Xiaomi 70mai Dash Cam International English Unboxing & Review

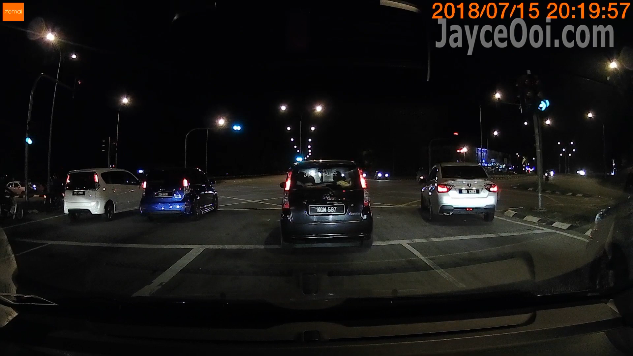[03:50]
Night recording is okay since it's a bit dark sometime but still able to provide clear card plate number.